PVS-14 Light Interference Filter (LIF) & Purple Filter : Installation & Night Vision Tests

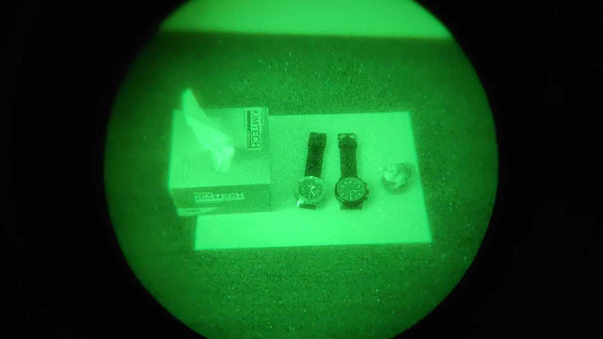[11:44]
So, what you're looking at right now are the items on the table in a room that has a window with open curtains. So, we have some light pollution coming in. So, this is probably a full moon. I will say outside it may be full moon, but indoors it's probably a half moon or, you know, maybe a little bit darker than half moon scenario. So, this is pretty high light in the room with a bare bones PVS-14 looking at the items on the table without any filters installed.
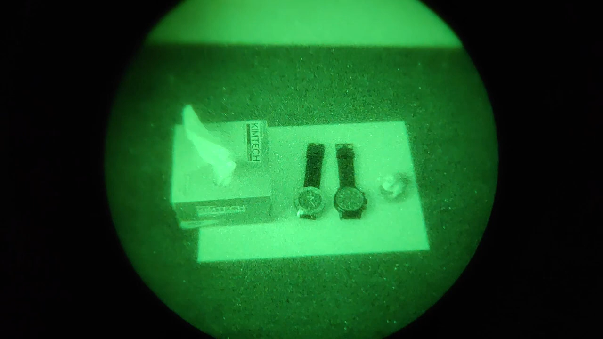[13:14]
That's without LIF and with LIF. No big noticeable hit on performance in rather bright lighting conditions for night vision, you know. About half moon or, you know, or basically light pollution coming in through the window. So, but yeah. You can definitely run an LIF in half moon conditions without getting a significant hit on low light performance.
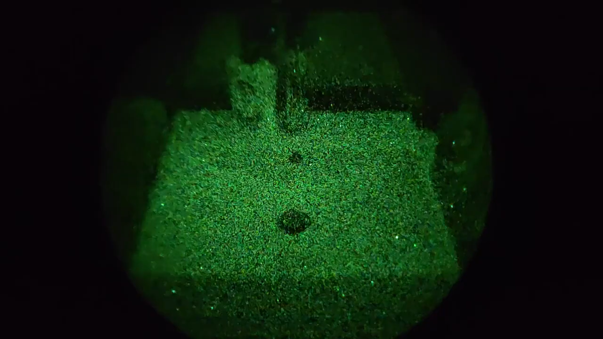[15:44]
But yeah, this is a bare bones PVS-14 in indoors, really dark conditions. And yeah, that's what it sees. Now, let's install the LIF and see what happens. Alright, now this is the PVS-14 with the LIF installed indoors in pretty much starlight conditions. Now, I will point this out. A white LED is pretty much will emit across, it's pretty much just emitting the whole visible spectrum. However, with the caveat that it's not emitting a lot of IR.
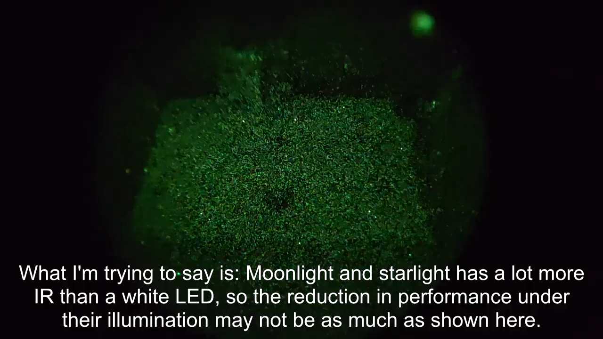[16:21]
So, yeah, it is quite a drop in performance in the dark. So, yeah, if you are operating in starlight and the LIF probably will affect your ability to, you know, rapidly identify things in the dark and things like that.
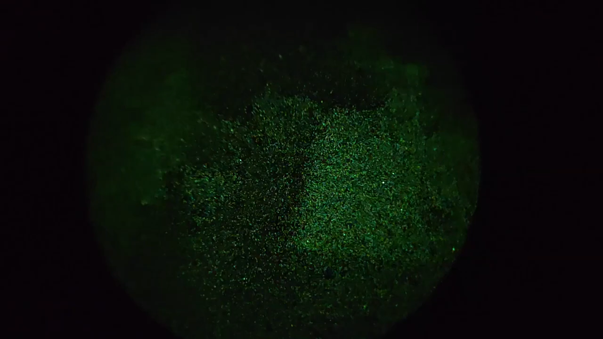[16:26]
So, yeah, not recommended to use the LIF in the very dark. Unless, of course, you are using a lot of IR illumination.
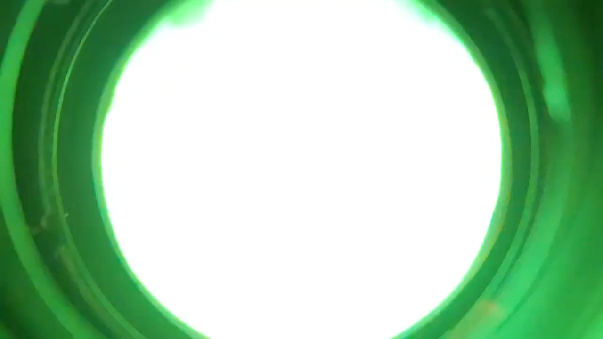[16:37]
In which case, yeah, this is what it looks like with IR illumination. And, oh, there we go.
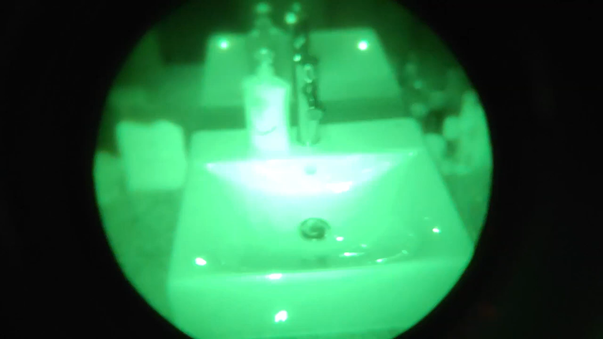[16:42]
Focus, focus, focus. There we go.
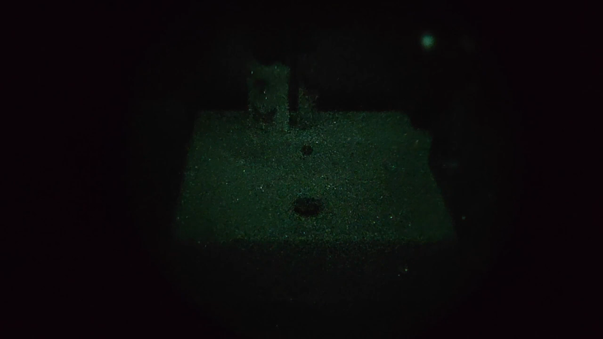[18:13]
It's going to take away quite a lot of low-light performance, as you can see right here. It just takes away the brightness. All right. So that's that. Thanks for watching.
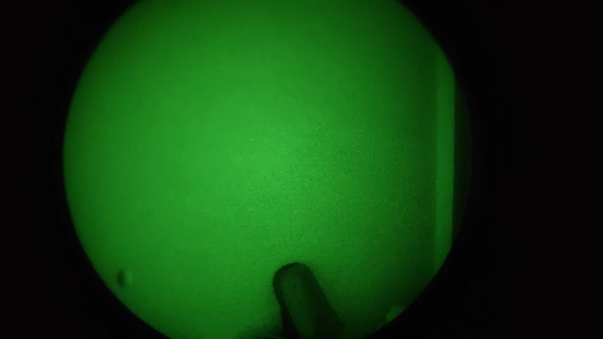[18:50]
projecting a dot towards the door to our right. And yeah, I'm just going to basically look towards the dot with the night vision device.
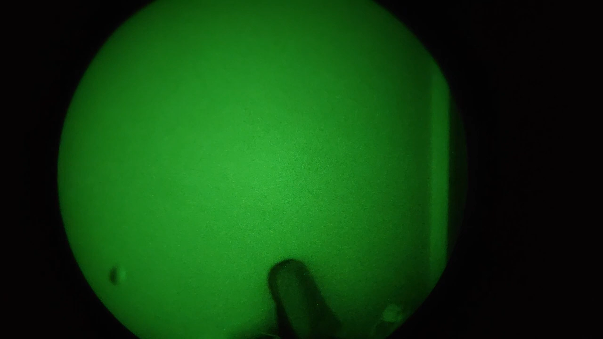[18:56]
And yeah, as you can see, it's super bright. It's basically, you know, blooming out the dot. I'm just going to look at it for, you know, a few seconds so that we can do a side-by-side comparison. I'm going to look away because I'm pretty sure if we stay there for too long, it's going to blend out our tube.
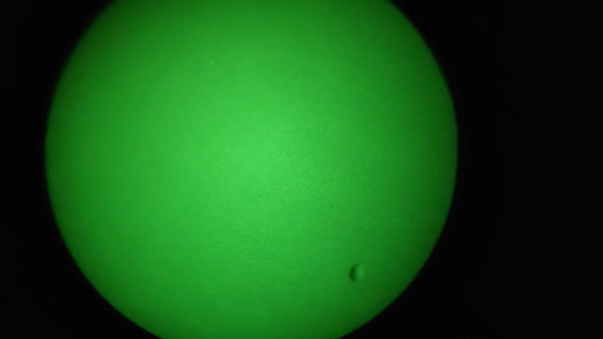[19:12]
All right. Just check the tube to make sure there's nothing there, nothing blend.
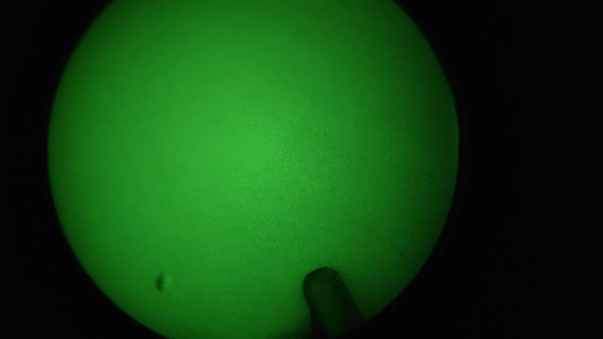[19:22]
Now, now that that's done, let's move on to, you know, installing the light interference filter and see how that, how well that works out. All right. So this is the PVS-14 with the LIF installed. And look at that. The dot is a lot dimmer, especially when looking through the unit with the eye. The camera isn't really good at picking up how much of a difference it makes. But yeah, looking through the device with your eye, the difference is massive. So yeah, now I can just basically stare at the dot with the night vision device all day. And it's not going to do a goddamn thing to the to the tube because, yeah, it's not going to.
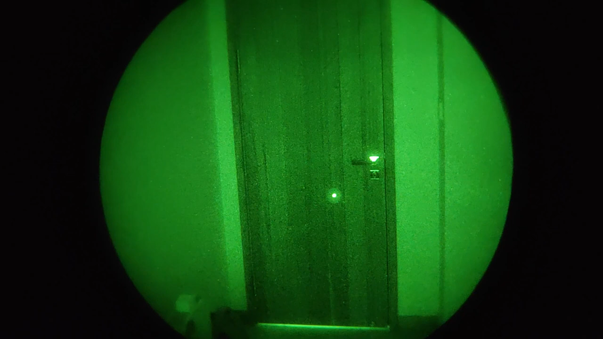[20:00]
It's the green laser light has been cut down to a level where you can basically just use it. Well, obviously not stare at it, you know, in the same position all day. But yeah, you can basically just use your green laser as much as you want without damaging your night vision device, which is pretty cool. So yeah, the light interference filter definitely works and it's definitely good for its intended purpose.